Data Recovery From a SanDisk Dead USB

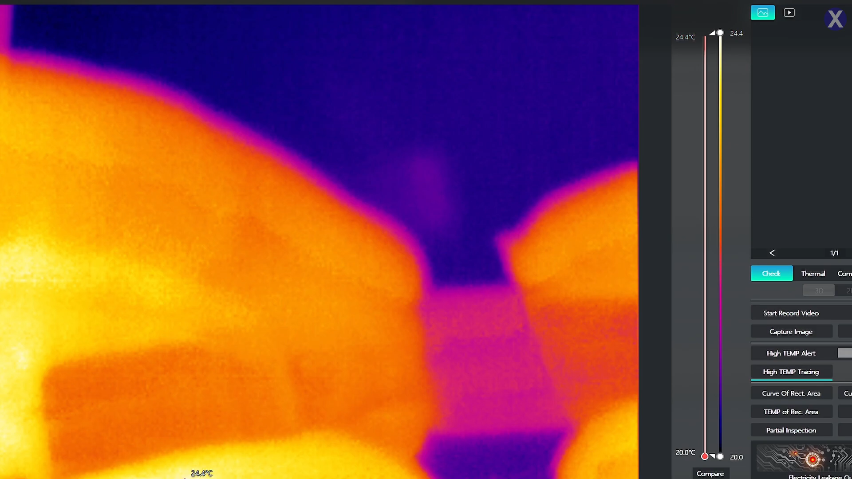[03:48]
On screen: scale top 24.4°C, scale bottom 20.0°C
See what's going to happen. So I see a light. Controller is getting warm. Let's see if it fails or if it just dies. Let's see that. Okay. So it looks like that the power... Oh. Something's there. Something's getting pretty warm. There's your NAND. It's on the other side. It doesn't matter too much. Is that getting any more warmer? It doesn't look like it. It looks like it just kind of tried to power on, then it failed, right?
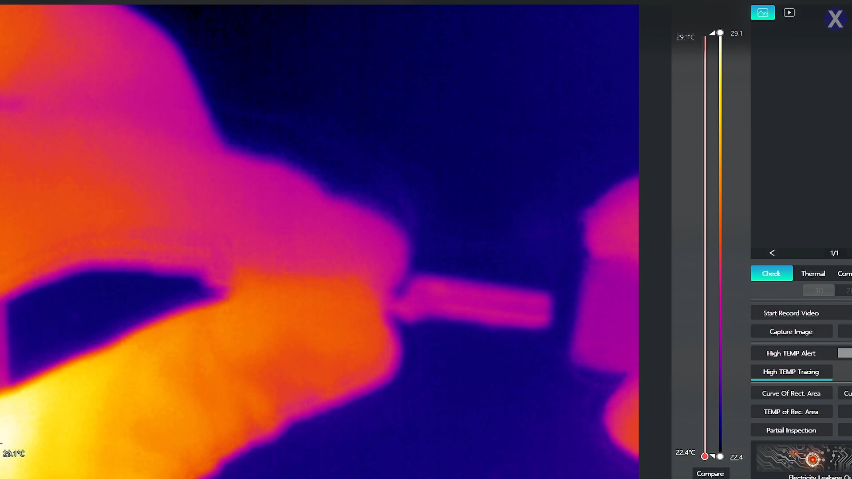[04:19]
Let's go ahead and try it one more time. Let's plug it in. See that?
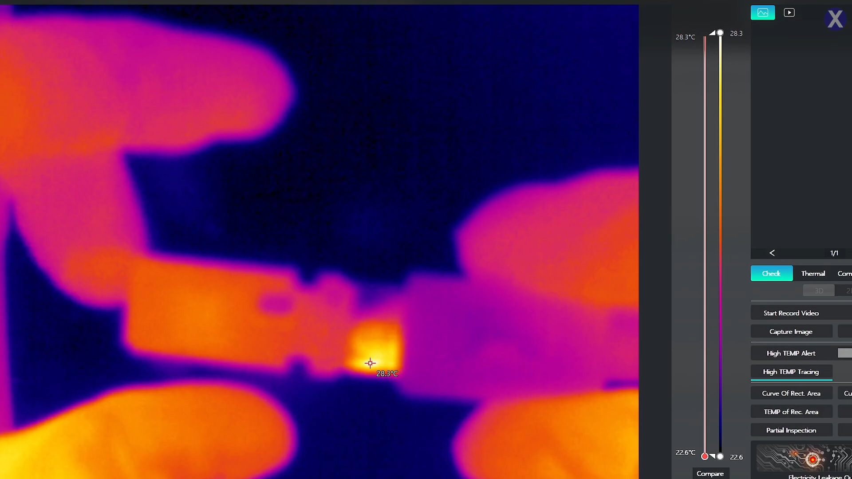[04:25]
On screen: scale top 28.3°C, scale bottom 22.6°C
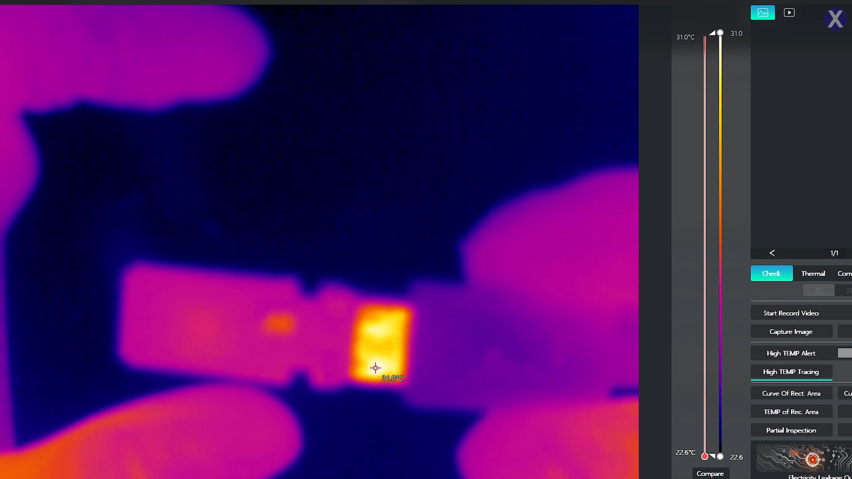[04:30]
On screen: scale top 31.0°C, scale bottom 22.6°C
Sometimes the reflection can show something, but now it looks to be about dead. You don't see anything obvious. I guess the controller did get warm for a little bit, then it kind of just died there.
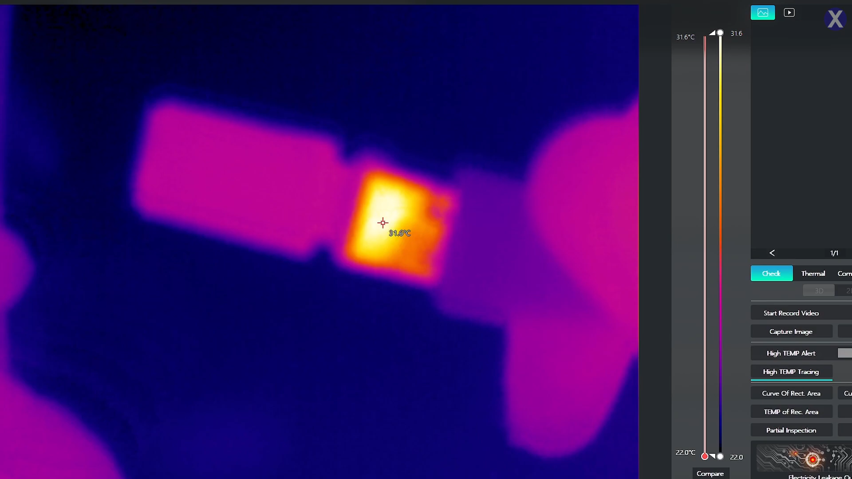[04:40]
On screen: scale top 31.6°C, scale bottom 22.0°C
Maybe it's a connection problem that we have with the USB? What do you guys think? Huh? That's a little bit of a tough one to know. There's a power failure. Let's try it again.
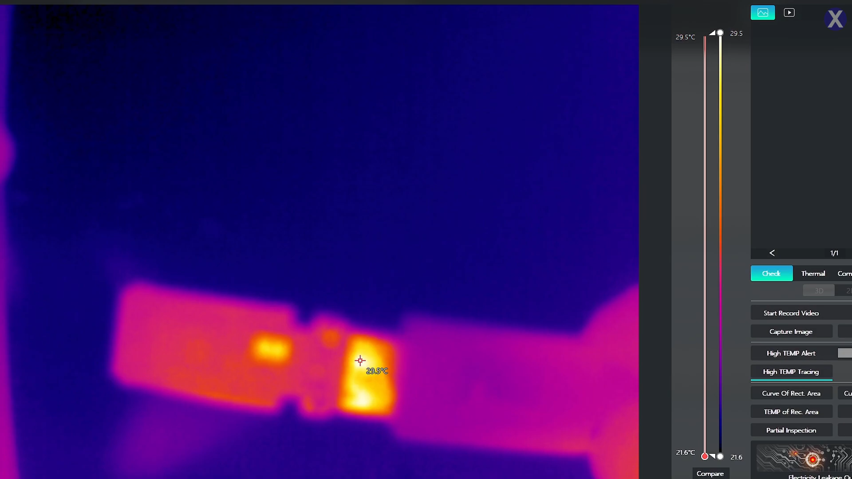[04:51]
On screen: scale top 29.5°C, scale bottom 21.6°C
It looks like it completely died. And wait till I plug it in again.
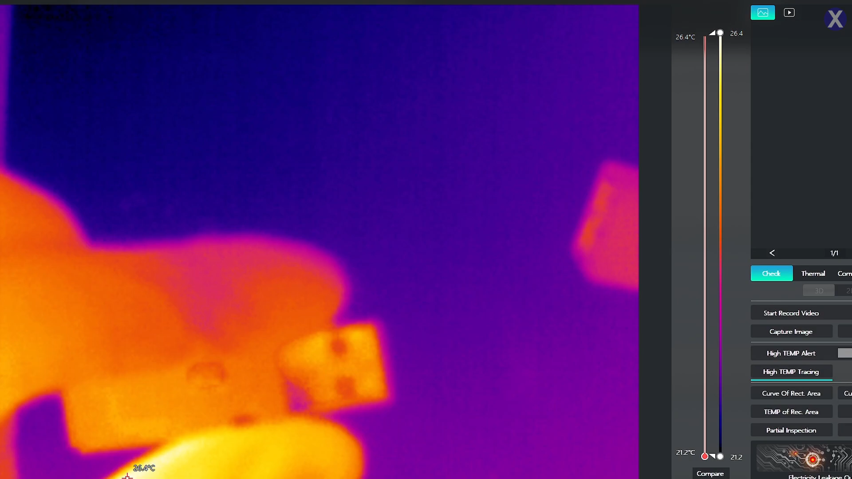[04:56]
On screen: scale top 26.4°C, scale bottom 21.2°C
It looks like it still completely dies there. So there looks like there'll be either a short or there's a problem with the connection inside.